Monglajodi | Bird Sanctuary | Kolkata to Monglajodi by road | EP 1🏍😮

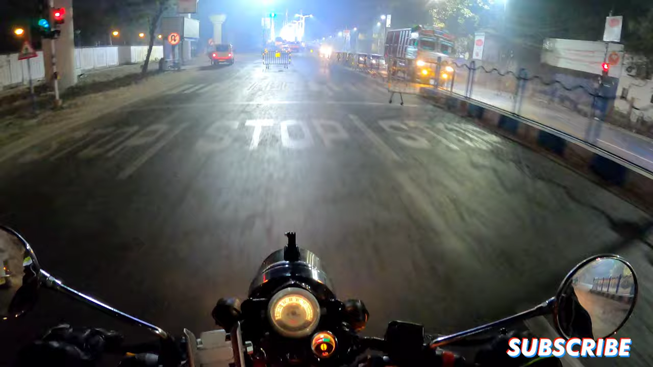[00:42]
নতুন ব্রিজ দেখতে সুন্দর, অবশ্যই আলো আলো হয়ে আছে পুরো।
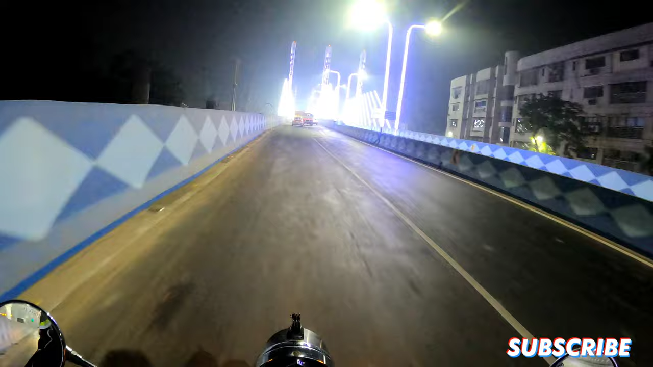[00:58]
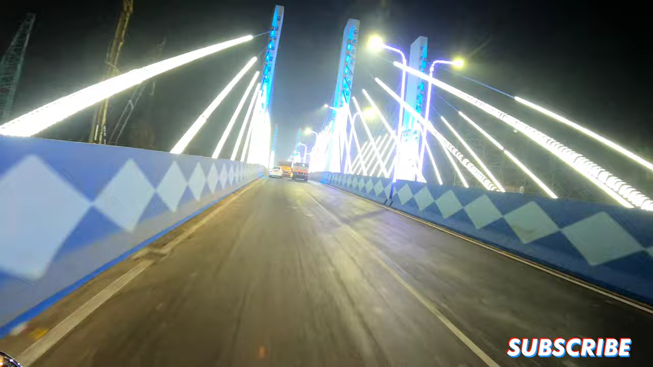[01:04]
ডান দিকের রাস্তাটা চলে গেছে ডানকুনি হয়ে আসানসোল দিল্লি রোড, আর আমরা বাঁ দিকে যাচ্ছি বোম্বে রোডের দিকে।
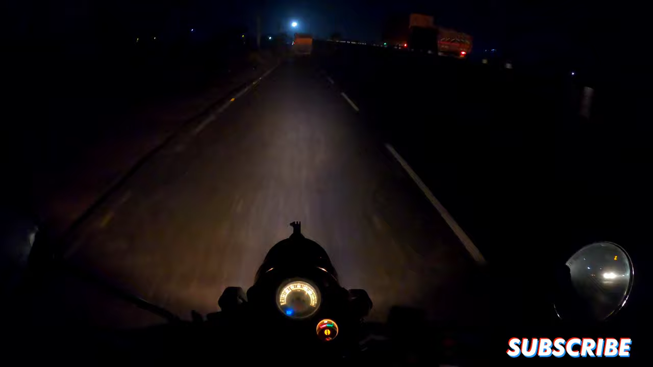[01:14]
তো এখন তো মোটামুটি ঠান্ডা ভালোই আছে আর অন্ধকার, তো অন্ধকারের মধ্যে আর কতক্ষণ আর তোমাদেরকে একই সিন দেখাবো, চলো একটু আগে গিয়ে দেখা হচ্ছে। আবার চলে এসেছি আমাদের প্রথম টোল, ধোলাবার টোল।
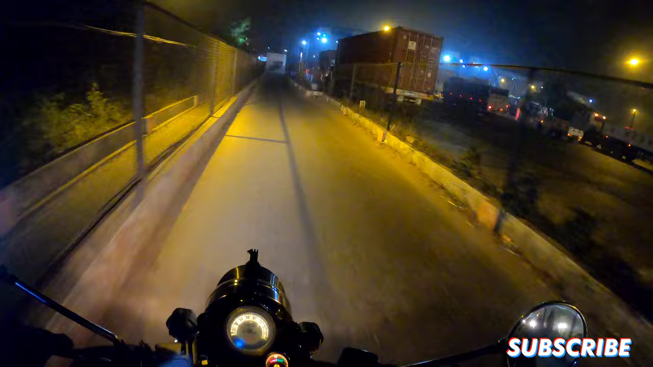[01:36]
তো এখন বাজে 4:30 মতো বাজে, তো আজকে অনেক দেরি হয়ে গেছে,
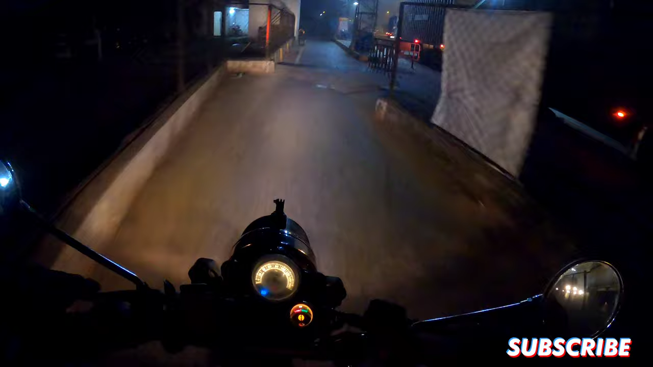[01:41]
অনেকটা দূর যাওয়ার আছে। এখন সকাল 5টা মতো বাজে, আমরা এই কোলাঘাট টপকাচ্ছি। রাস্তায় একটা অ্যাক্সিডেন্ট হয়েছে, গাড়িটা পুরো উল্টে গেছে।